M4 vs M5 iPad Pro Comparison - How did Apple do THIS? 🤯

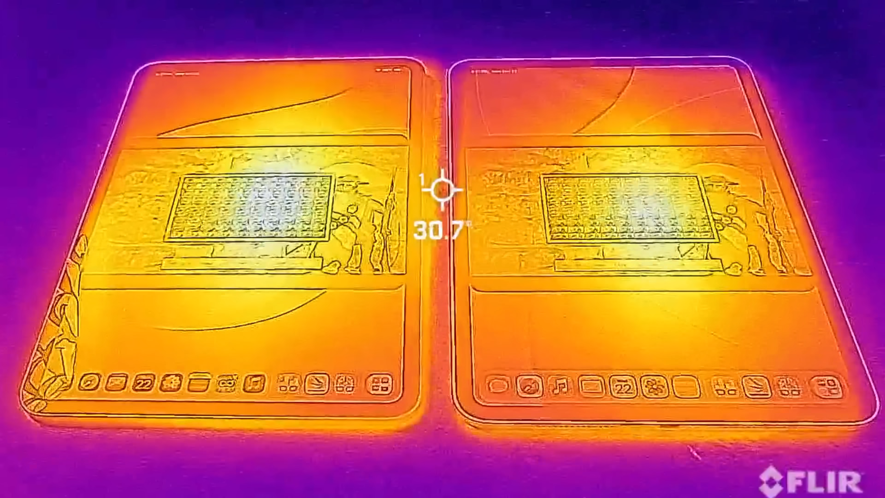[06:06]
what we have in terms of temps this isn't going to be crazy hot so here you guys could see
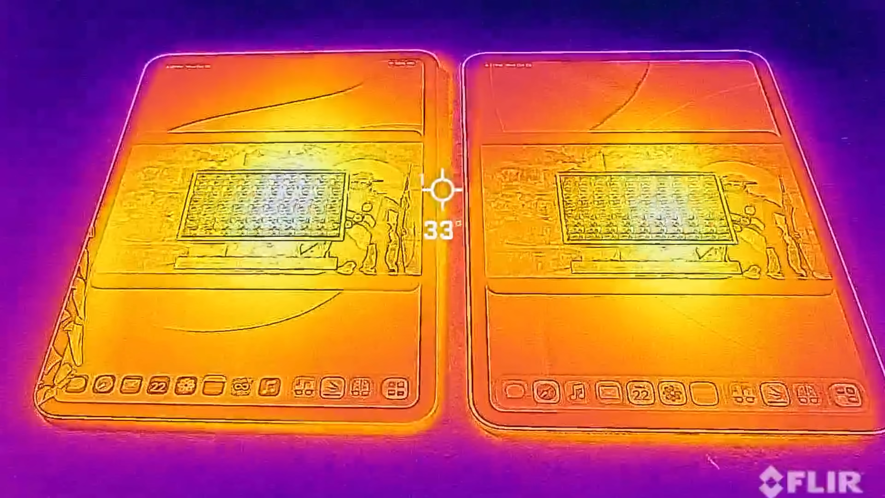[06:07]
both of the the ipads interestingly the hot
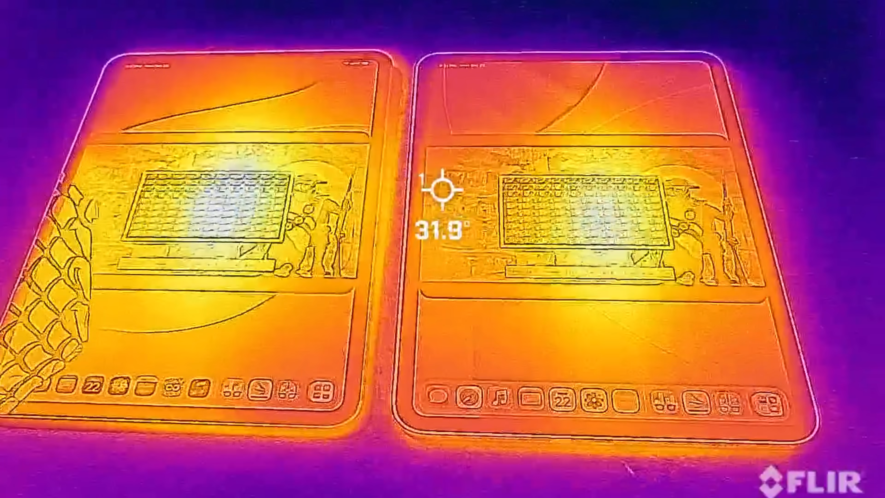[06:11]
spot looks bigger on the left with the m4 ipad and
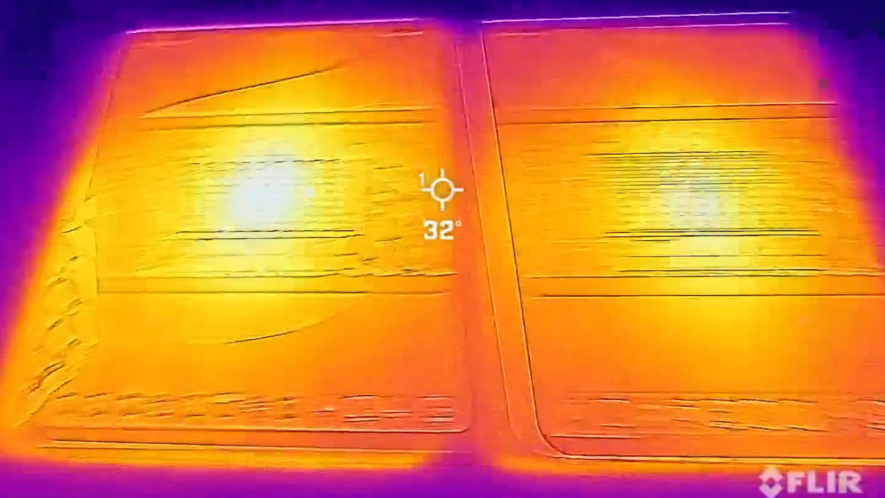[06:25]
go back here yeah definitely hotter with the m4 version